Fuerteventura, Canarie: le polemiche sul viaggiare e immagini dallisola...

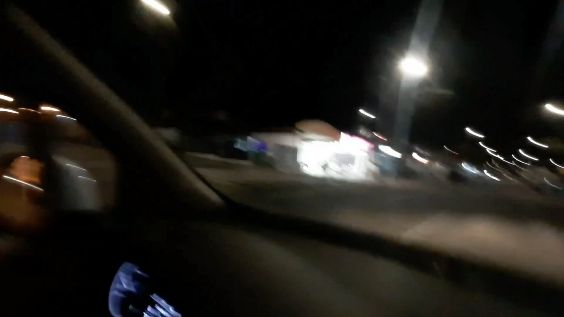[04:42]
Per farle via a quest'ora, le faccio vedere dal finestrino, Corraleco by Night, chiamiamola così.